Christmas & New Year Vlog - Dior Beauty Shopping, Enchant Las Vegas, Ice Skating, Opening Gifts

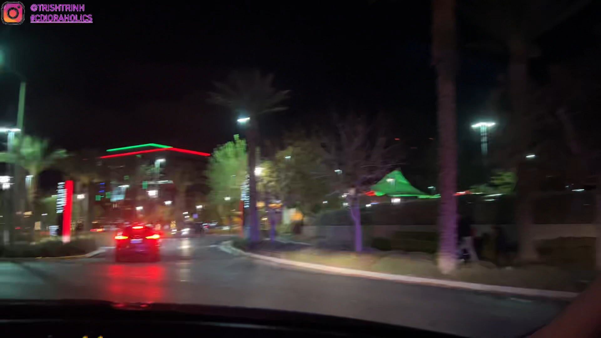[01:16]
are at the area it is pretty hard to get parking um you get
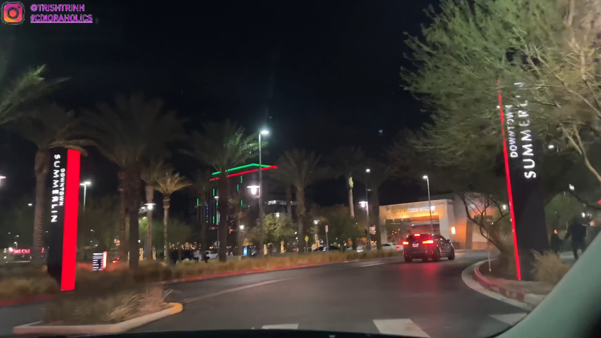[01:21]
parking at this area where they have like a lot of stores